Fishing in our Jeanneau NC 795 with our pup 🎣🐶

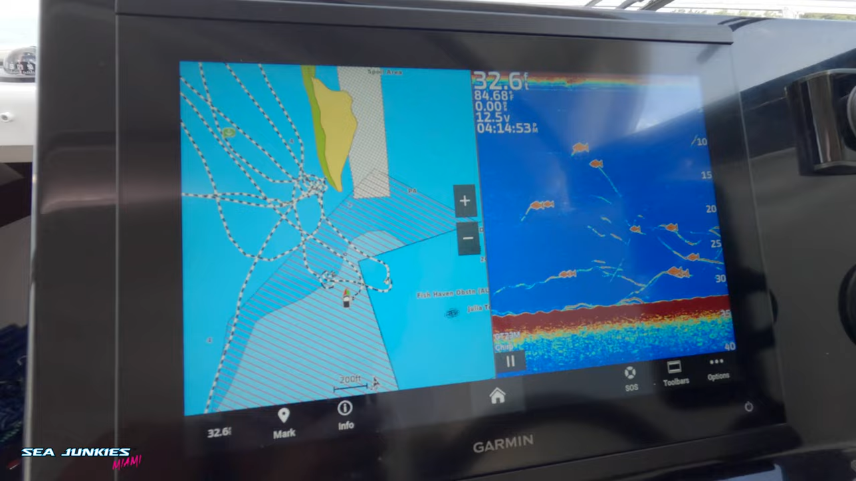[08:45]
Check this out, guys. Look at how many fishes are down there. But unfortunately, today they're kind of small.
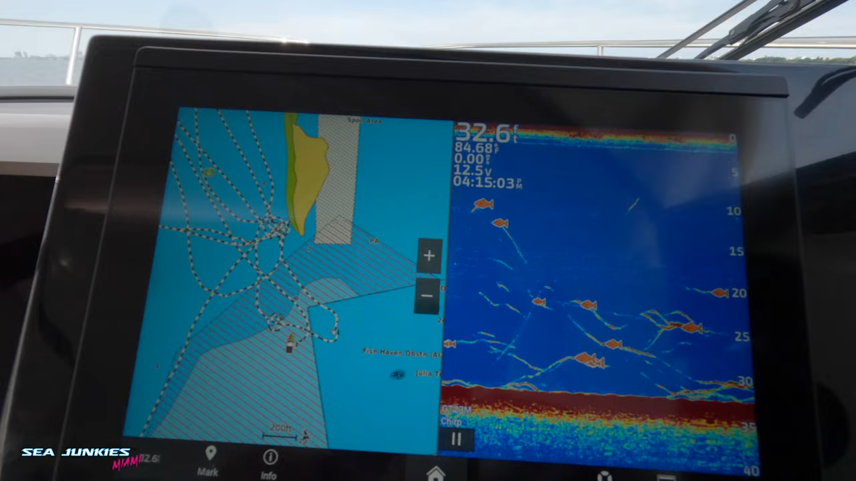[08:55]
But we got a lane snapper, 12 incher, but we haven't had any luck, but there's stuff down there.